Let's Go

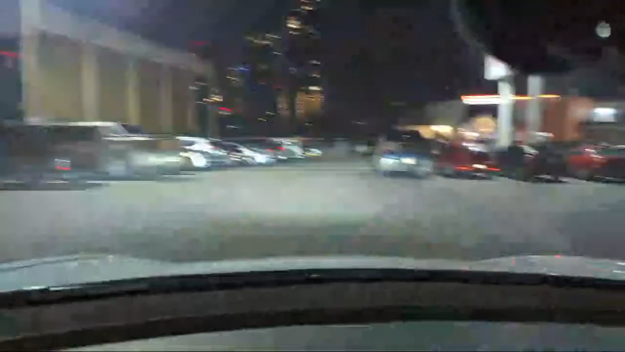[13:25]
a lot of cars here There must be people You missed the parking spot I want to get closer
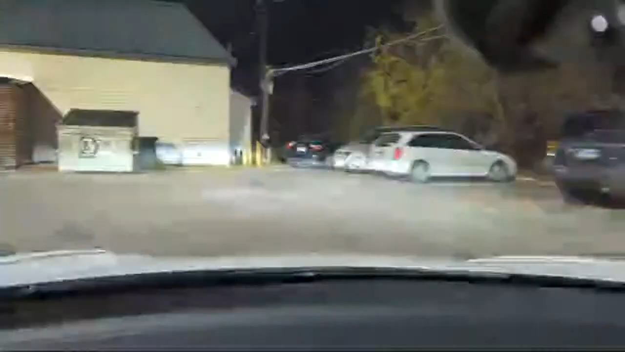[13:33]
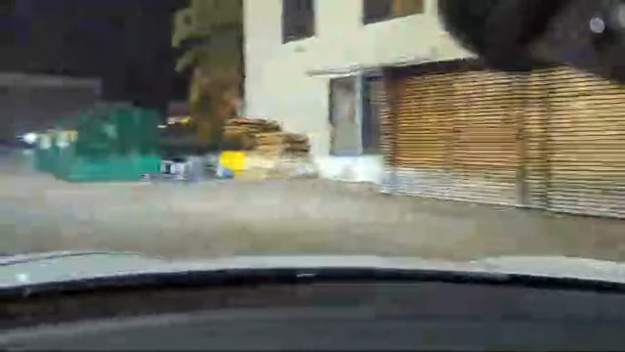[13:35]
I want to go around again, man Oh, here we go
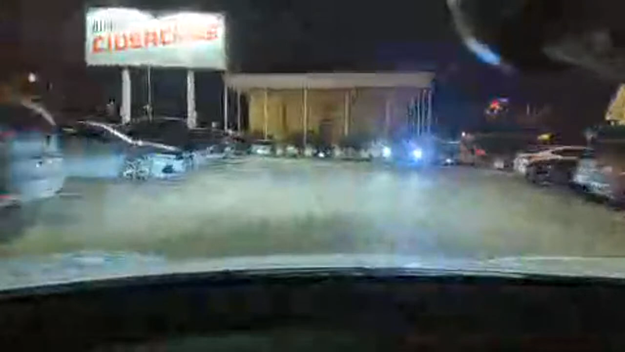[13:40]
This guy's not taking my spot, man Fuck you, asshole Oh, very Oh, it's all paying for acordes Don't to me